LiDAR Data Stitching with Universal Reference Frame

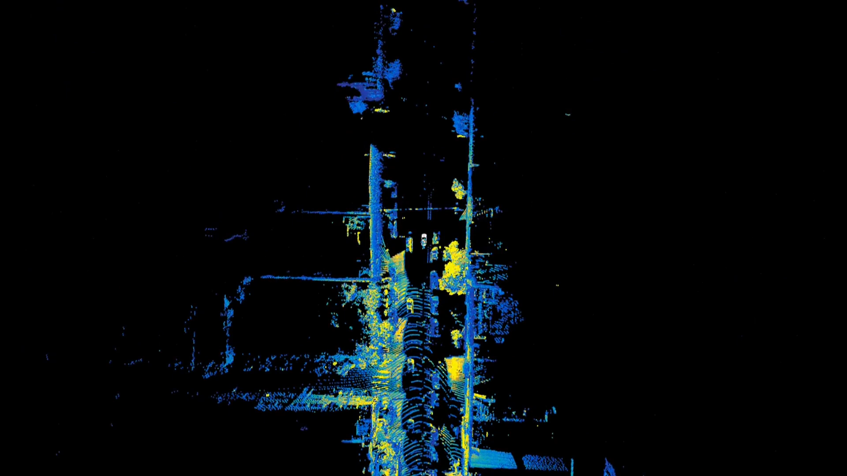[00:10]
easier, and more efficient way of stitching LiDAR frames,
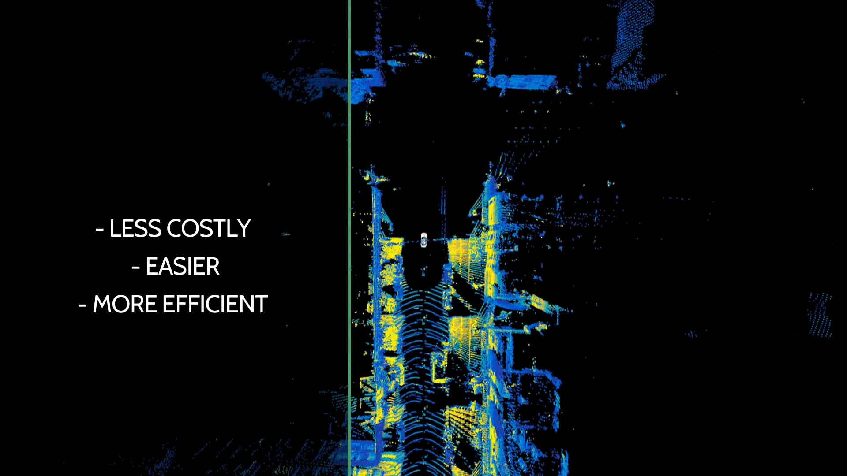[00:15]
versus using simultaneous localization and mapping, or SLAM, alone.
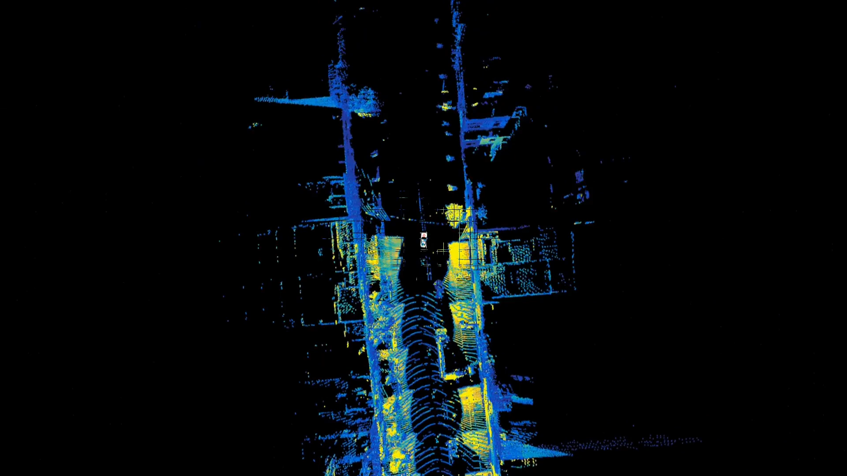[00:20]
What we're seeing is a LiDAR point cloud provided by an Alster OS164 coupled with Atlas,
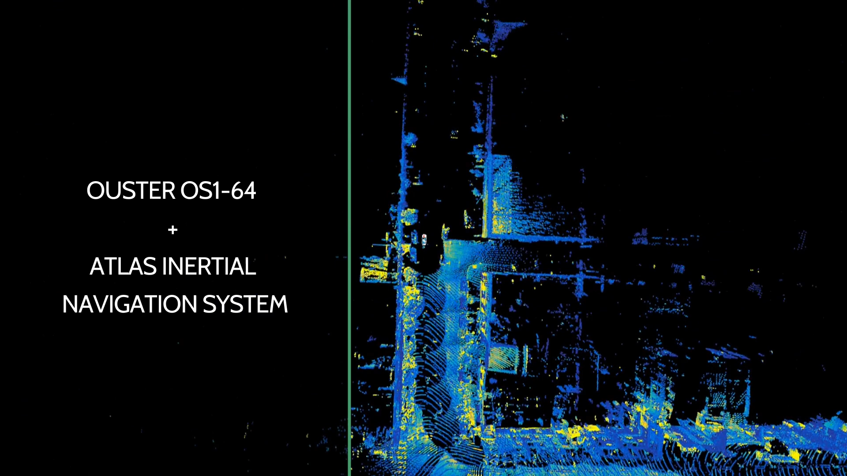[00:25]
PointOne's flagship inertial navigation system.
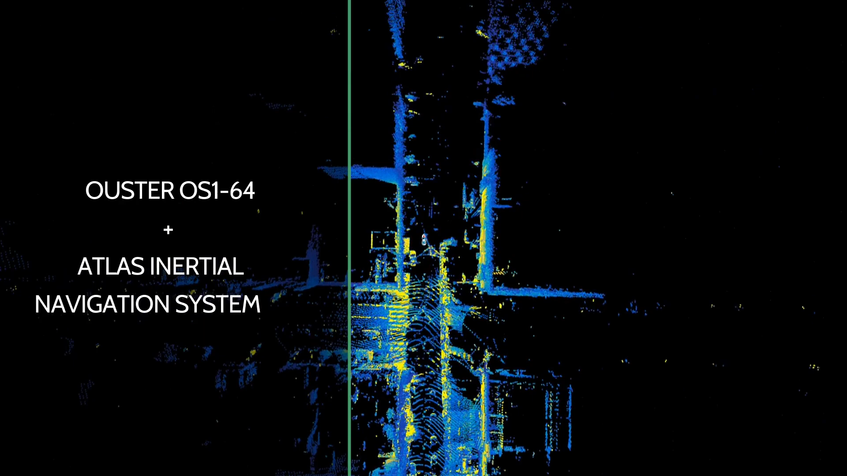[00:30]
This is an example showcasing the accuracy of our system using only a simple point cloud accumulation technique.
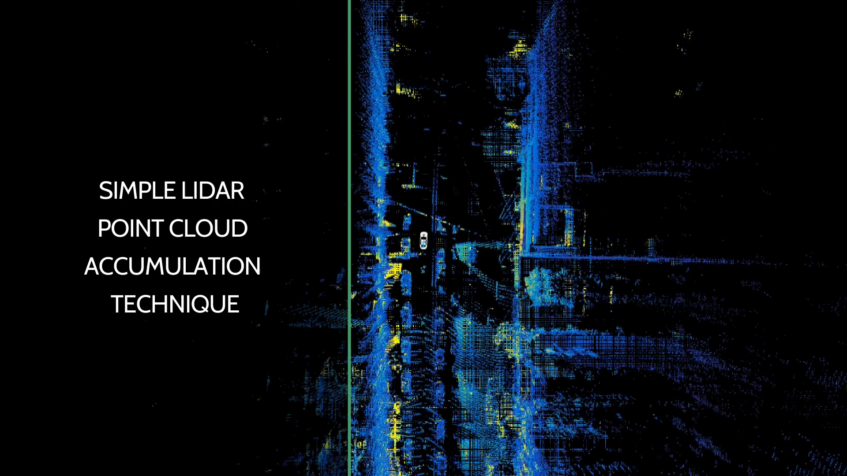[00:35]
How do we do it?
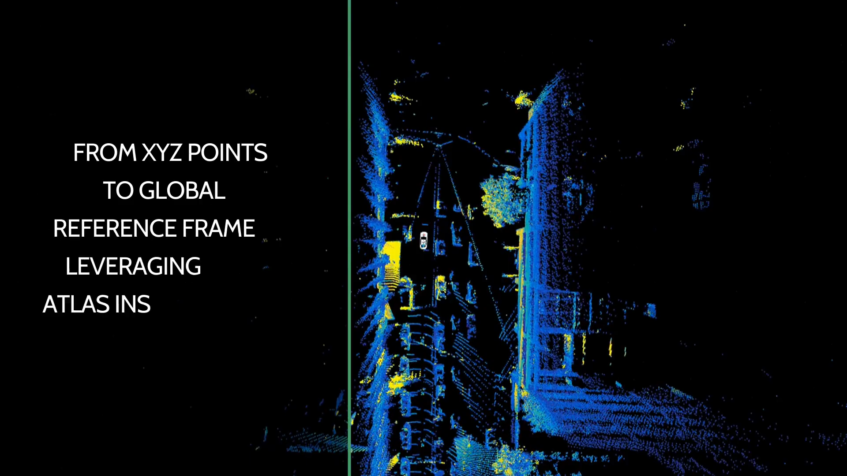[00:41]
We take local XYZ points from a recent scan, transform them into a global reference frame leveraging Atlas INS.
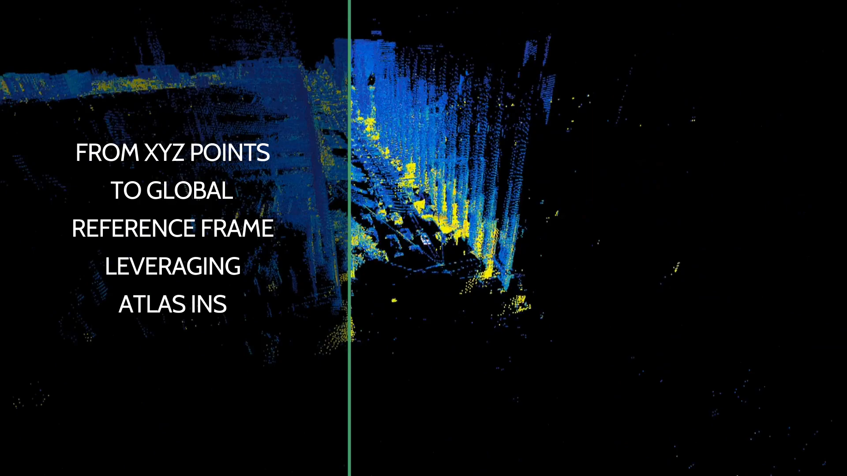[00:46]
Then we buffered the newly scanned and transformed points
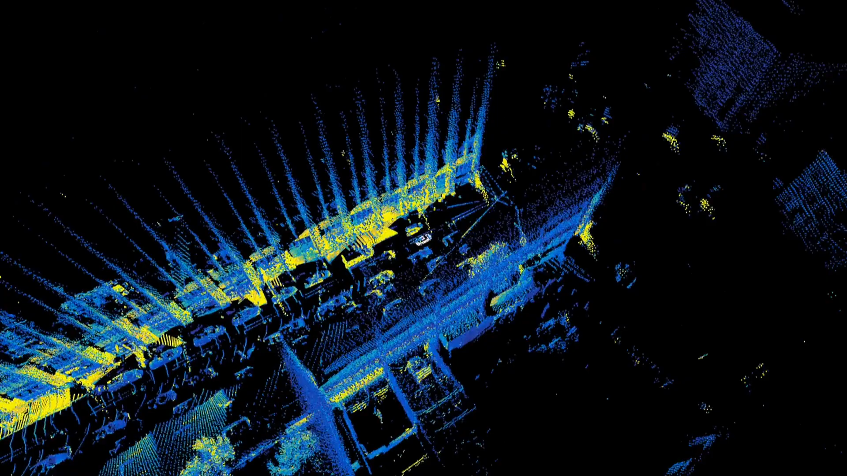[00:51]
every 10 meters and render it into what you see here.
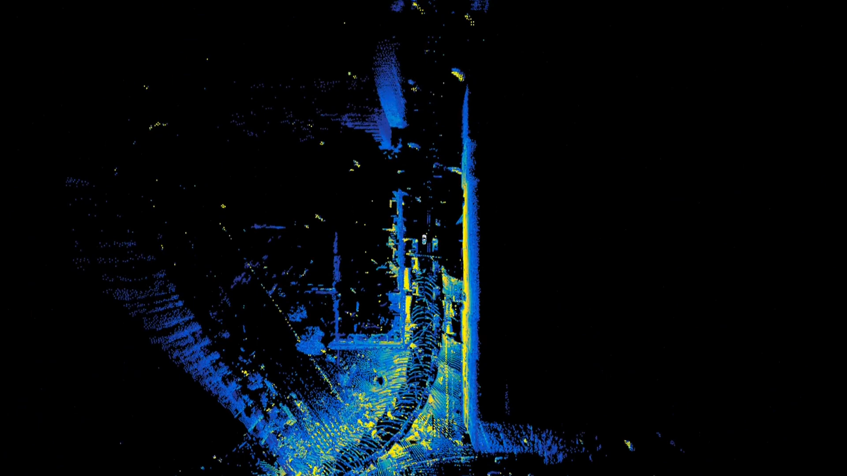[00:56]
What's even cooler is that all of this was done with no SLAM and there's no stitching.
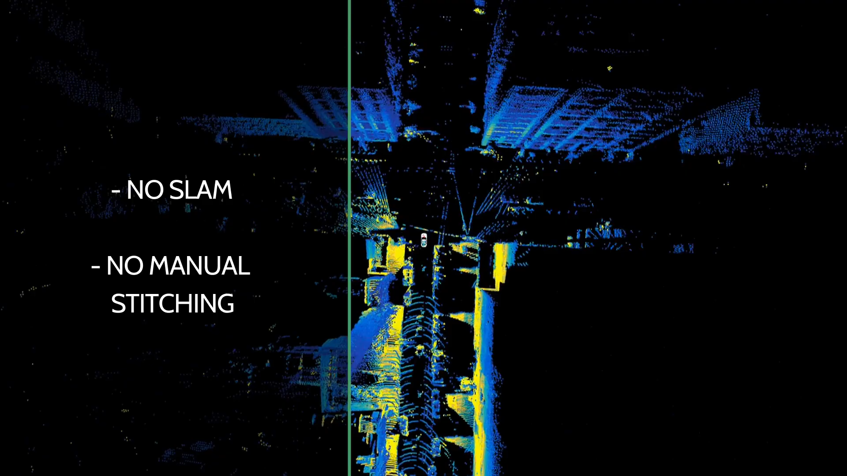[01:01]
A simple local to global transformation, and yet look how clean the output is.
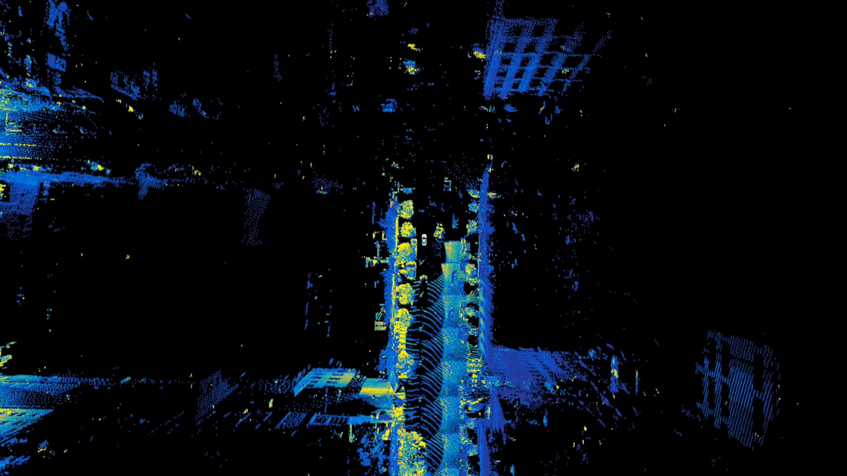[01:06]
Drift which usually encumbers SLAM or scan matching alone is alleviated.
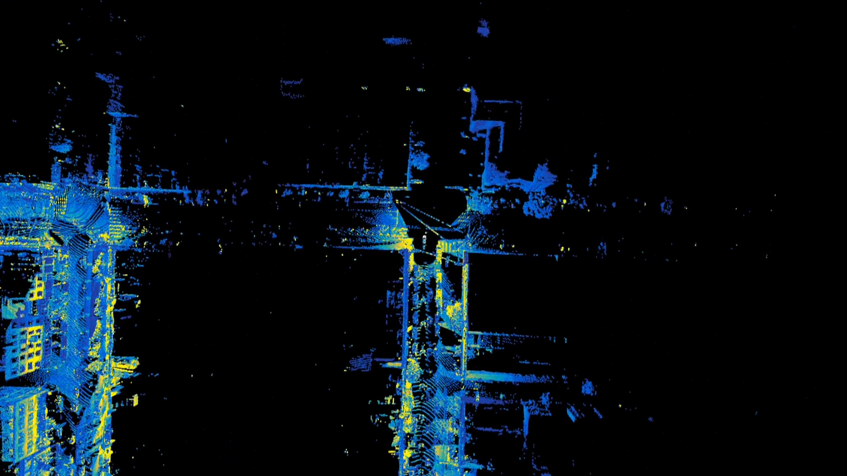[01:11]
If one were to incorporate what's shown in the video into these algorithms as an excellent initial guess,
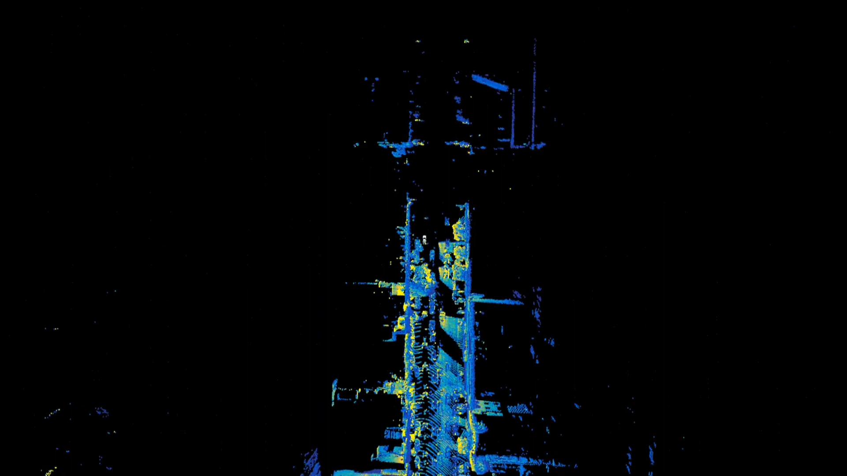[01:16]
we can expect dramatic reduction in overhead required for place recognition,
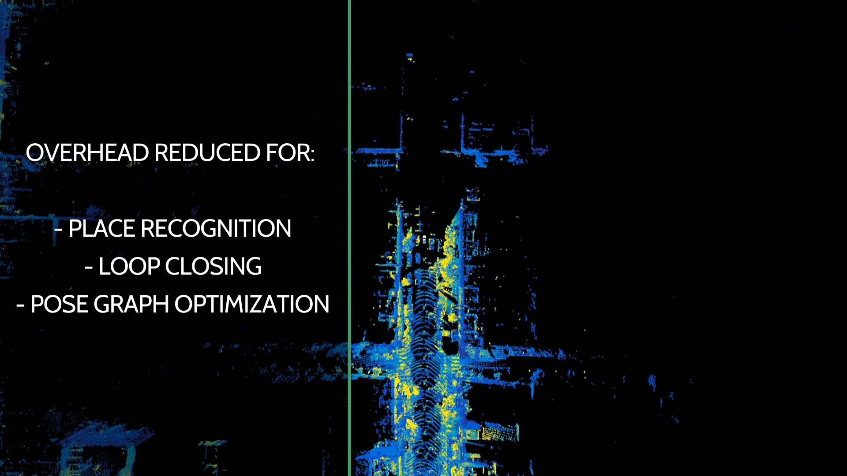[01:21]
loop closing, and pose graph optimization. The accuracy provided by the Atlas INS enables LiDAR developers and engineers to scan at scale with ease.
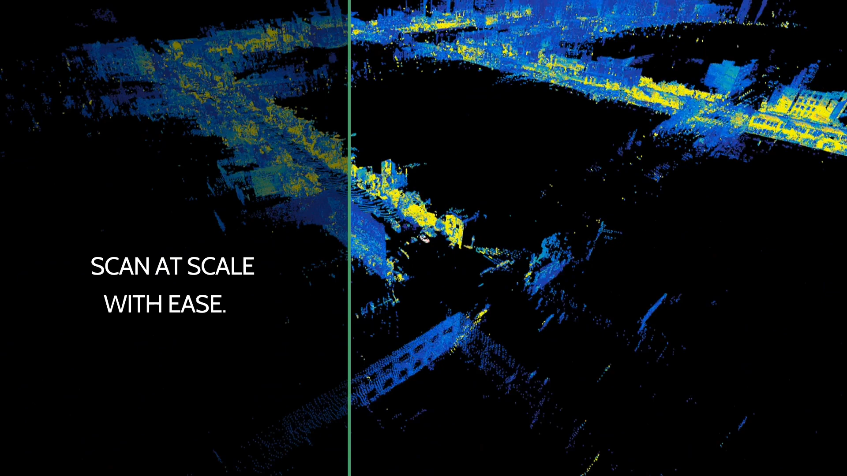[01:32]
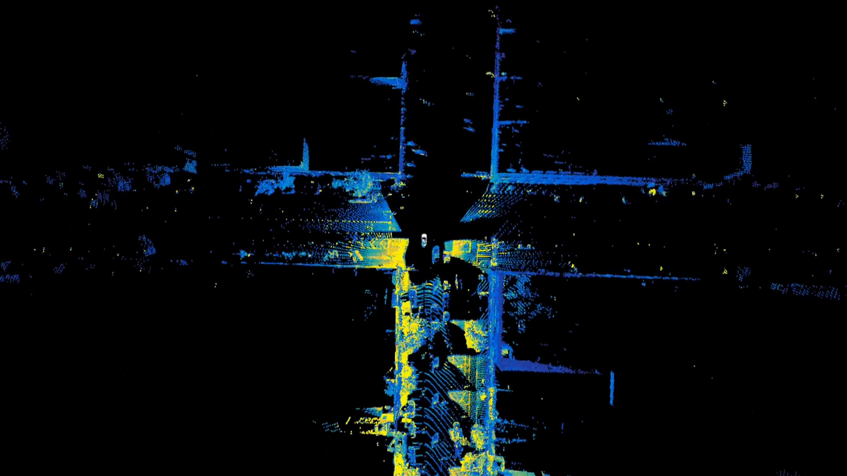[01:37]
Furthermore, this reduces the amount of computing power required for both map creation and updates, significantly reducing operational costs.
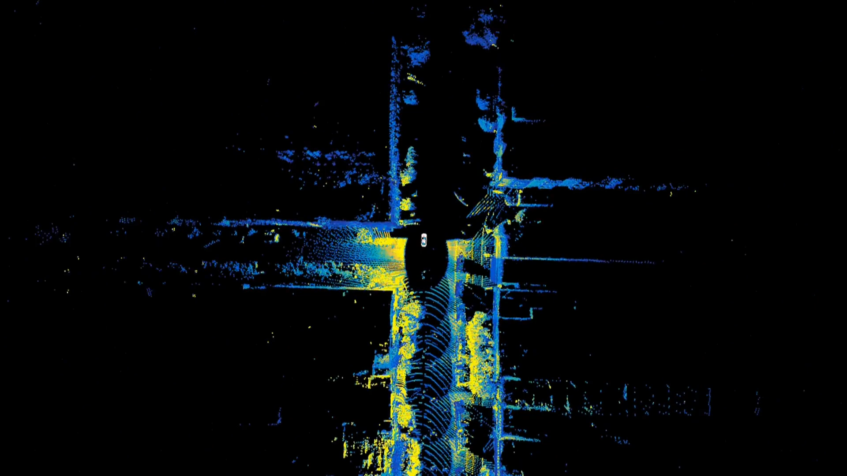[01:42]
As we return to the starting location,
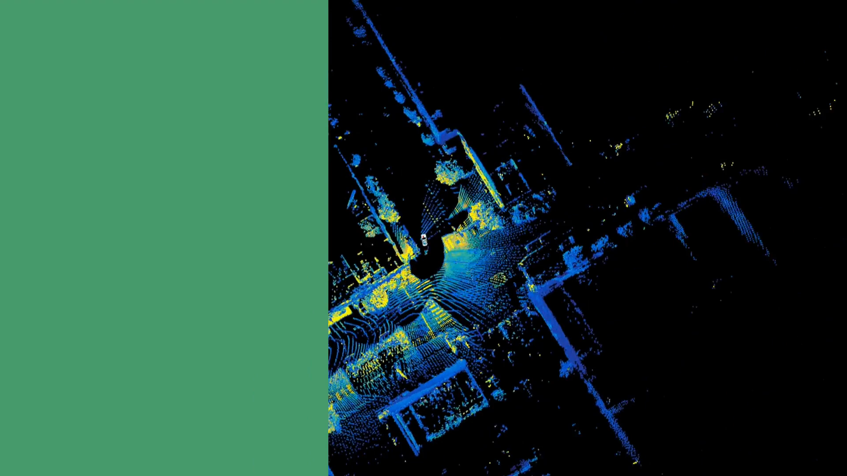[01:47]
we are registering to an absolute frame at every time step, with no drift.